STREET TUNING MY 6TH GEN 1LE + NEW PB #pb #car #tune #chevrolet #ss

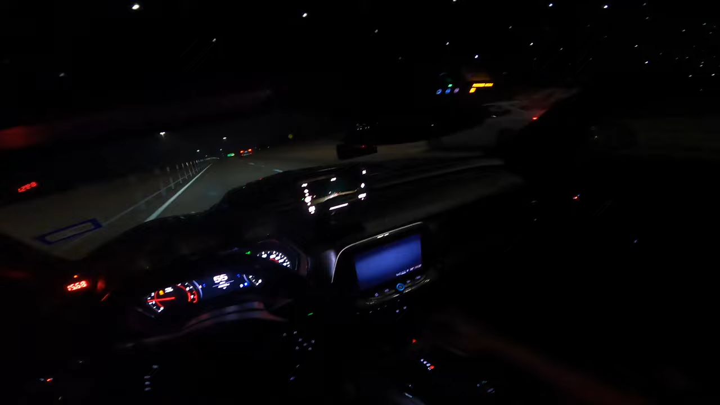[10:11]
That joint just did, to be honest, but we about to do this second as soon as we get off this little hill right here.
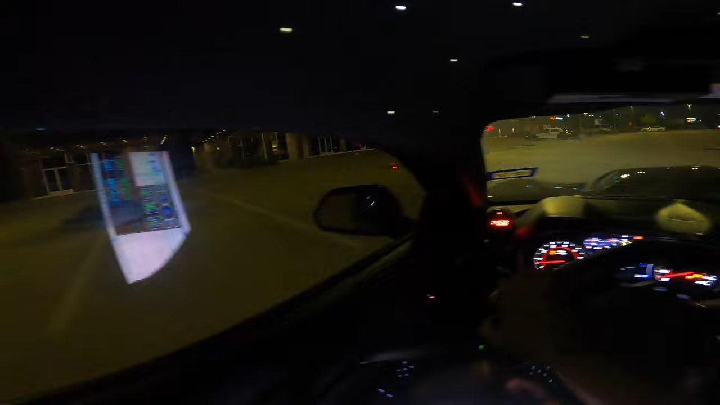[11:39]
Oh, am I still recording? I am. I don't know if y'all just seen, but a constable just got on that.